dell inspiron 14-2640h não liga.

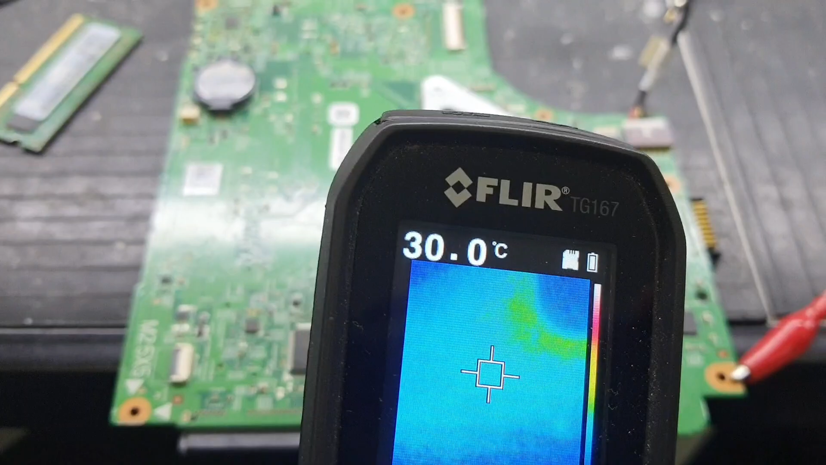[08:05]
On screen: spot 30.0°C
Então, gente, tá vendo essa manchinha amarela aqui que deu aqui, ó, perto do aqui, ó, tá vendo aqui? Essa mancha amarela que deu aqui, que vocês viram no vídeo.